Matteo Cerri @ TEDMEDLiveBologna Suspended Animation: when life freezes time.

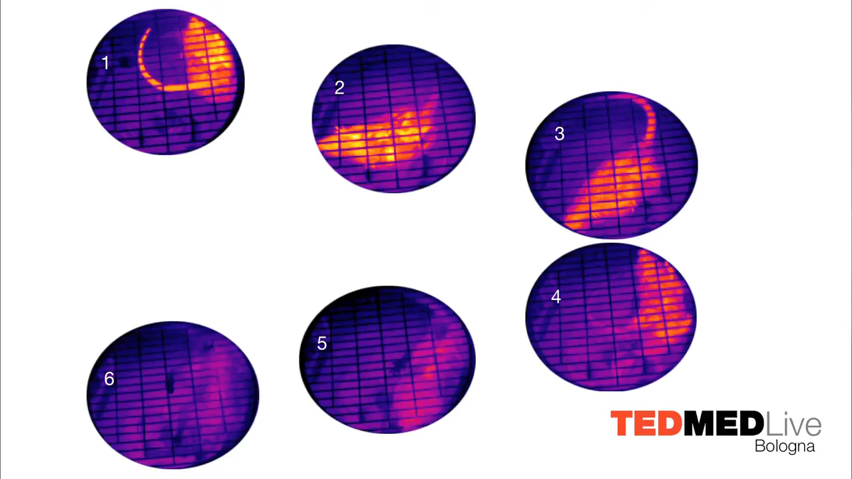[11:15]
You can see that he is, you can see the red, it's warm, it gets colder and colder, and here you can barely distinguish for the environment.